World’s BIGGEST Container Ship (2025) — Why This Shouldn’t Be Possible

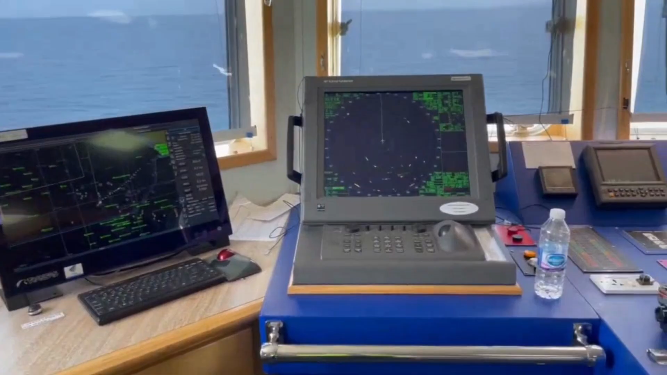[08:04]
The bridge is a nerve center.
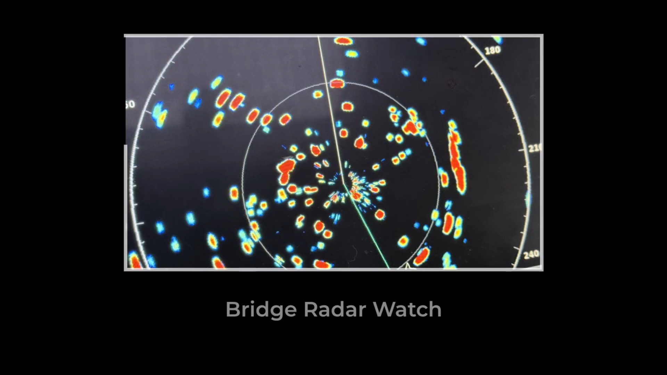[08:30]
On a busy night, the radar lights up with echoes,
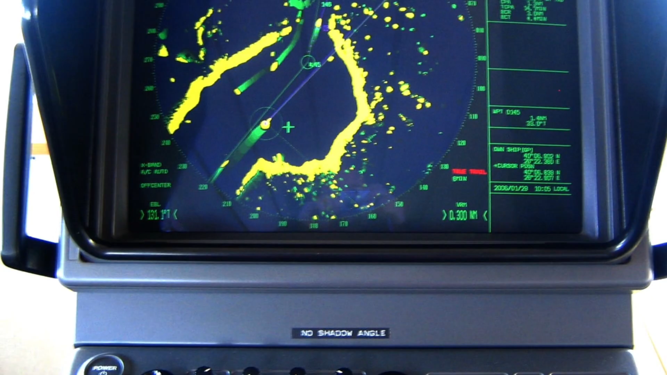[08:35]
tankers, fishing boats, Coast Guard patrols.